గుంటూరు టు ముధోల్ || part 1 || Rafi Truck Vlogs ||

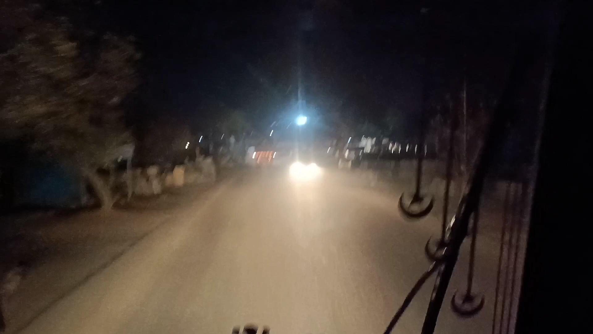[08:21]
అక్కడి నుంచి 30 కిలోమీటర్లు అన్నమాట యాదగిరి నుంచి నేను షాపూర్ నుంచి రైట్ తీసుకుంటాం మళ్ళీ ఆ తర్వాత లెఫ్ట్కి పోతేనేమో డైరెక్ట్గా లింగసూరు వైపు వెళ్తుంది
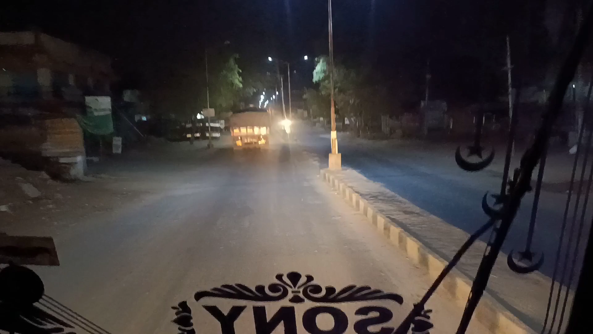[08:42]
మనం చిందకి వెళ్ళాలిగా రైట్ తీసుకుంటాం ఇది మన ఆంధ్ర బండి తెలంగాణ బండి టిఎస్ఎన్ 051 ఉంది మరి ఎక్కడదో ఏందో తెలీదు
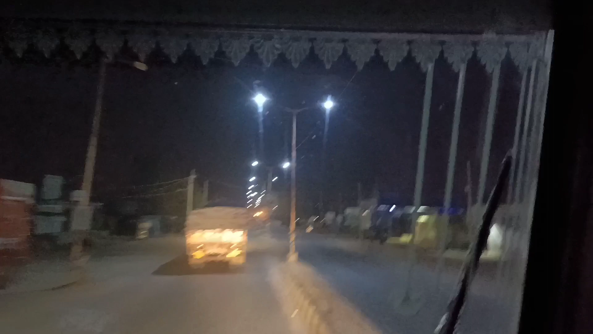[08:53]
ఈ షాపూర్ కూడా కొద్దిగా పెద్ద ఊరు యాదగిరి కన్నా
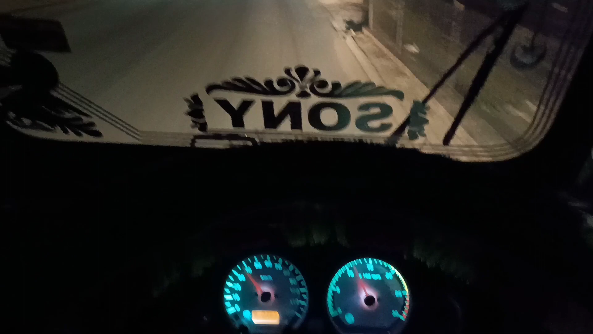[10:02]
ఆర్పిఎం మీటర్ స్పీడో మీటర్ వచ్చేసి 15 మీద ఉంటుంది ఆటోమేటిక్గా. అదే 15 మీద 15 మీద పెడితే స్పీడ్ వచ్చేసి 15 మీద ఉంటుంది.
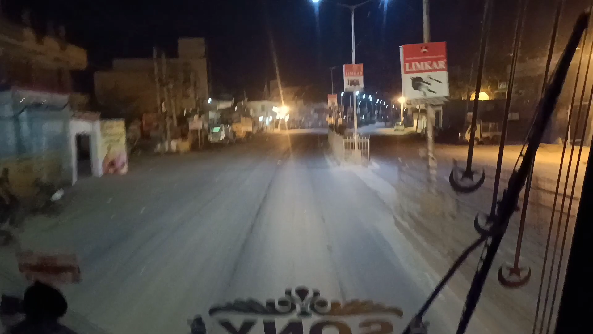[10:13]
మనం ఈ బిఎస్ 4లో ఏంటంటే ఎక్కువగా గేర్లు లాగకూడదు. ఈ మనం ఎంత తొక్కినా అంత స్పీడ్ వెళ్తాయి బాగానే. కానీ మనం ఇటు స్పీడ్ వెళ్తే మటుకి ఆయిల్ లాగేసిద్ది అనమాట. మూడు కూడా రాదు మైలేజ్, అప్పుడు 2.8, 2.9 వస్తుంది.
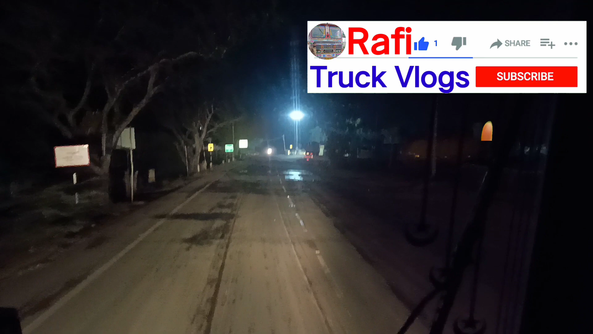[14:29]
ఇది వచ్చేసి మనకి షాపూర్ ఊరు బయట, ఒక 5 కిలోమీటర్లు వచ్చినాక బీగుడి అంటారు.
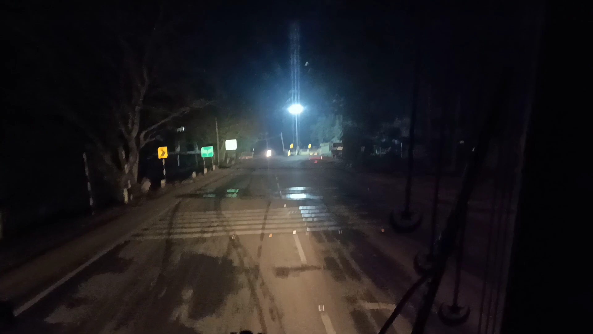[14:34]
మనకి లెఫ్ట్ సైడ్లో అంతా పోలీస్ స్టేషను.